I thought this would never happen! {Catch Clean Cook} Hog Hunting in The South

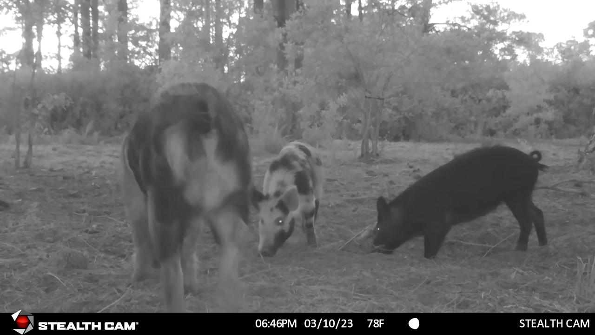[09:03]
As you can see, those bigger hogs are ruthless towards those younger hogs.
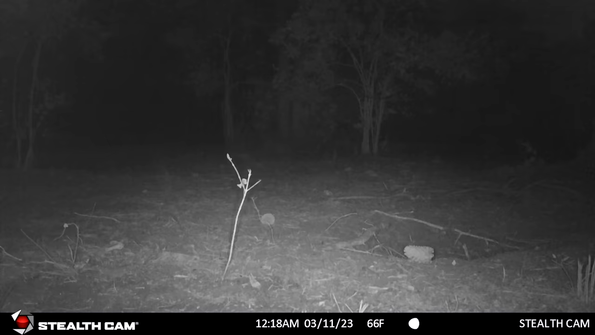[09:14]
They all do that. Anywhere I go, a bigger hog is constantly hitting a little hog when they're feeding.